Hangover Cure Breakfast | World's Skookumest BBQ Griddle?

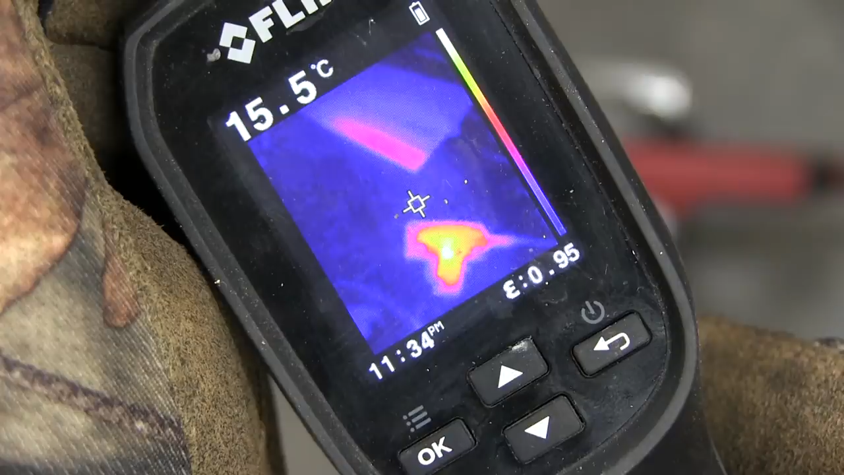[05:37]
On screen: spot 15.5°C
it was cool in the shot we can see look at that plate there it's still quite warm we put a lot of energy into that
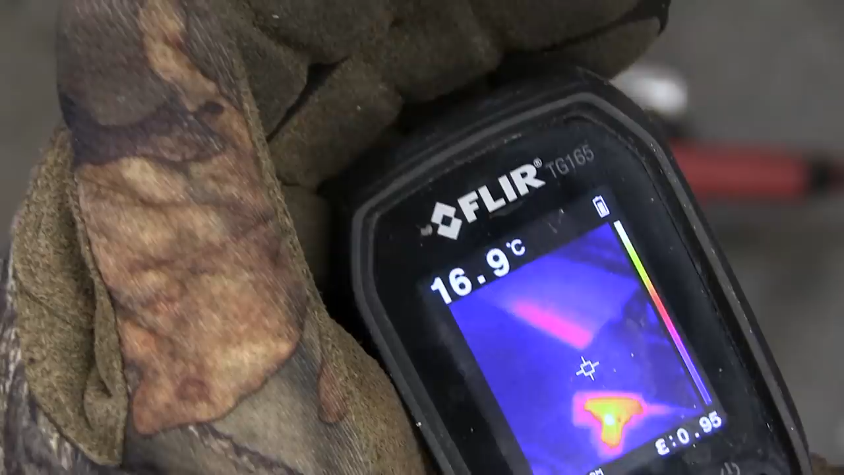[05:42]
On screen: spot 16.9°C
and that saw hotter than a 10 pecker billy go now here's the
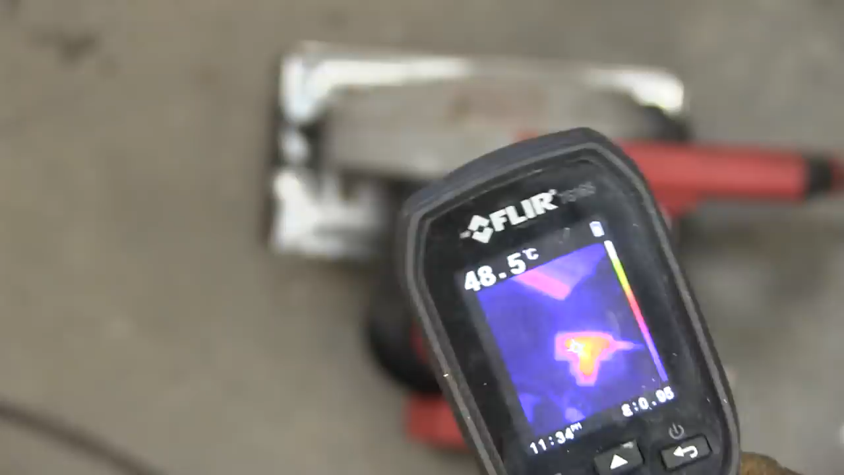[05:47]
On screen: spot 48.5°C
thing about the thermal overload yes it's protection but it's also hard on the machine because
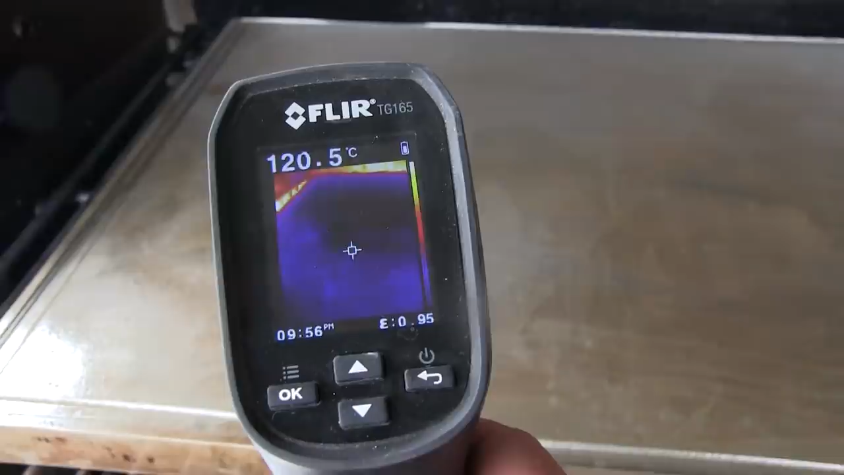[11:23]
On screen: spot 120.5°C
that is a beautiful even heat one thing i noticed here in the cold hard light of day